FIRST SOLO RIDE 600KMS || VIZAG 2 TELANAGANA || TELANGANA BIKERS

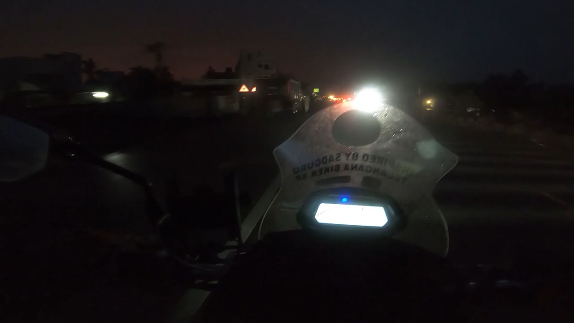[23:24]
క్లియర్ విజన్ లేకపోతే ఏం చేయలేము అసలు, ఎక్కడ కూడా వెళ్ళలేము. చలో హెడ్డింగ్ టువర్డ్స్ సూర్యాపేట. సూర్యాపేట దగ్గర వెళ్తా ఉన్నాం మనం ఇప్పుడు. కానీ నాకు సడన్గా కొండ దండ ఒక విగ్రహం కనిపించింది.
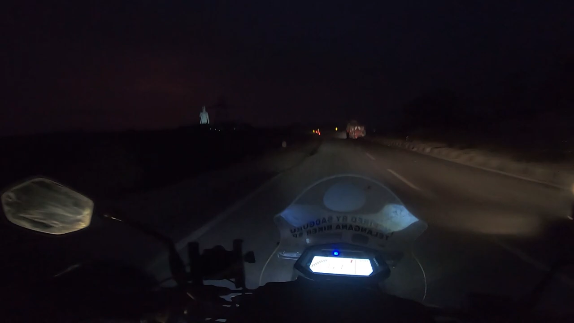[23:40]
అది చూడంగానే కథం వర్షం గాలి ఇవన్నీ ఎదుర్కోవచ్చు అన్న ధైర్యం వచ్చింది. జయ శ్రీరామ్.
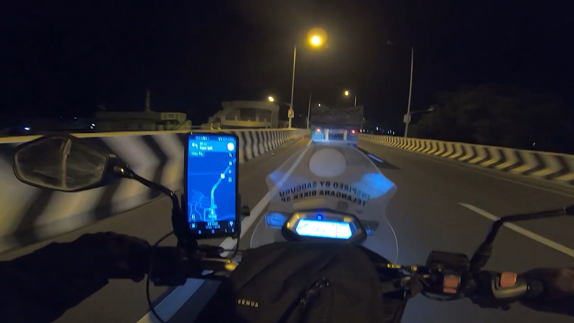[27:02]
యూటర్న్ లెఫ్ట్ తీసుకొని మళ్ళీ వెనక పోయి ఆరుడు ఎక్కుతా. టౌన్లోకి అయితే పోవట్లేదు నేను, టౌన్లోకి వెళ్తే మళ్ళీ లేట్ అవుద్ది. సో కొంచెం స్టమక్ పెయిన్ కూడా వస్తుంది, ఏం తినలే కదా. చాలా ఉంది చెప్పుకోవడానికి అమ్మా.
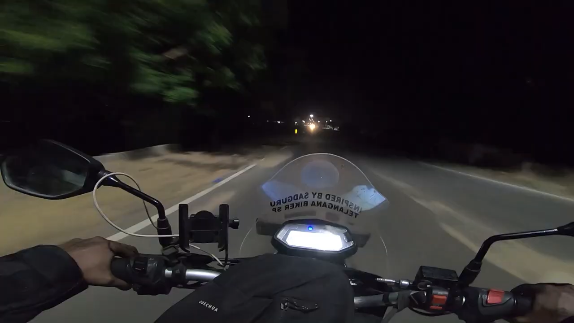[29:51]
నైట్ వ్యూ ఎట్లుంటుందో ఒకసారి రికార్డ్ చేసుకుందాం.
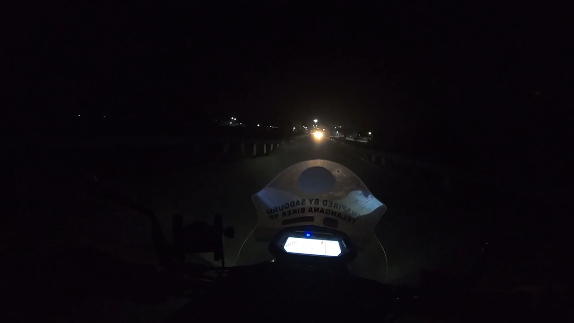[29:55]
ఇంతవరకు ఎప్పుడు రికార్డ్ చేయలేదు నైట్ వ్యూ ఆలేరు. సో ఈ వీడియోలో రికార్డ్ చేసుకుంటా. కొత్తలకి ఎవరికైనా చూస్తే ఇది దుర్గమ్మ గుడి,
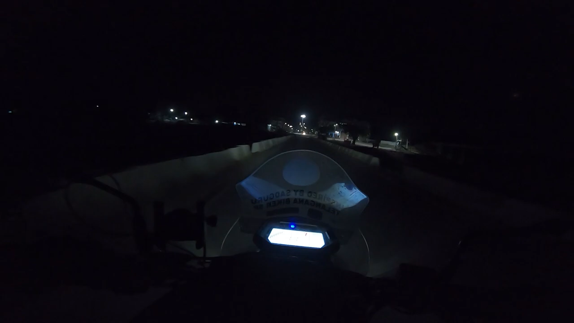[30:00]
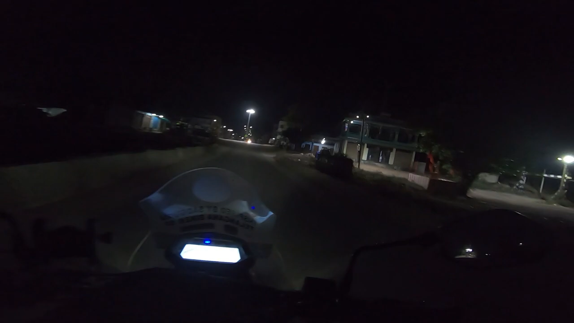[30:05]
అమ్మా తల్లి ఆశీర్వాదం ఎప్పుడు ఉంటాడు వీడు. అయ్యో మాలరు కుక్క.
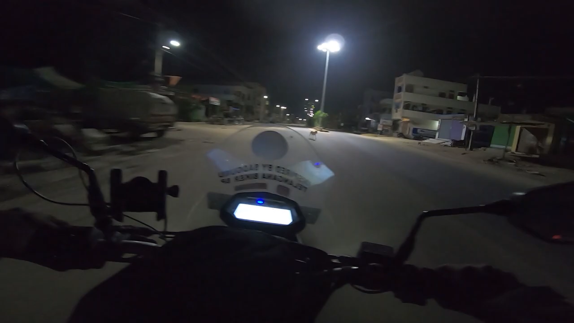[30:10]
అందరు వండుకున్నారు మంచిగా. టైం 23:59, ఇంకా ఒక నిమిషం అయితే 12 అవుతుంది. సో 12 గంటలకు ఆల్రెడీ రీచ్ అయిపోయాను నేను. సో నెక్స్ట్ డే మండే